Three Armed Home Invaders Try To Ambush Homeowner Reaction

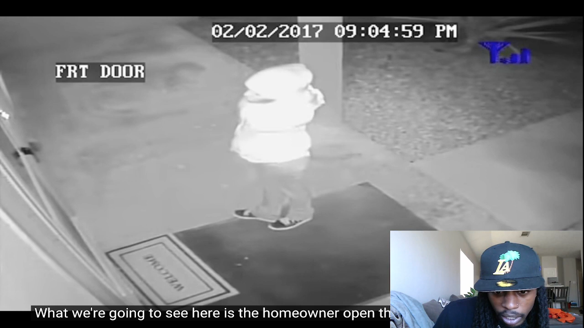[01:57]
I can't really tell. We're going to see here as the homeowner opened the door to talk to her. Now the dog's going to come out and, you know, just kind of sniff around. See, he just opened the door. This is kind of what happens with my dog sometimes. He's going to wander off. But what's about to happen is this woman sees this man come up with... See? And he got that iron on him. Look at him, he got that big rifle.
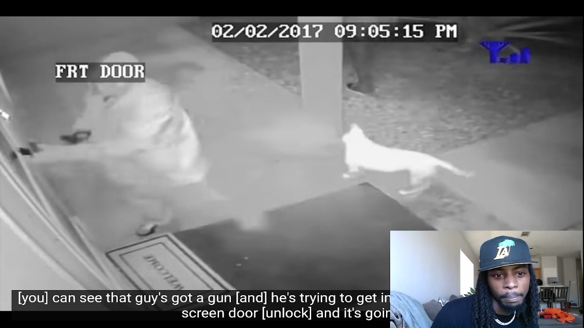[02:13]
He's trying to get in the house. Came with her. She was the bait. He's going to give her a second. It look nice. Three of them. Ooh, boy got that Yappa on him too. Boy got that AR. I'm talking about...